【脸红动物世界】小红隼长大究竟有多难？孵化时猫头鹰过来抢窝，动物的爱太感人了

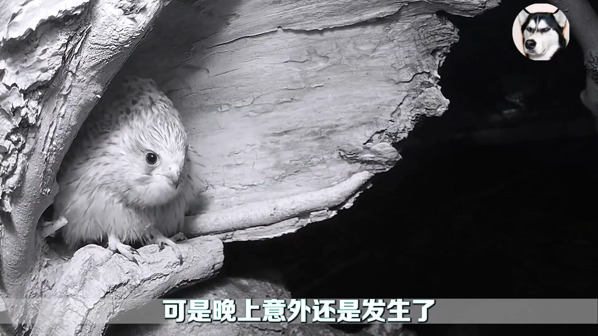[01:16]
可是晚上意外还是发生了之前相中的猫头鹰大哥来了
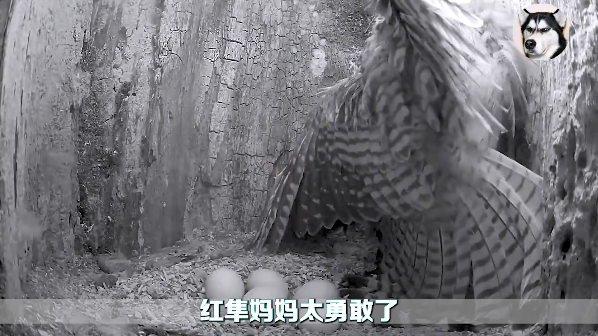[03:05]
搏斗的过程非常激烈真担心它会把鸟蛋踩碎掉好在红笋妈妈不顾一切的阻止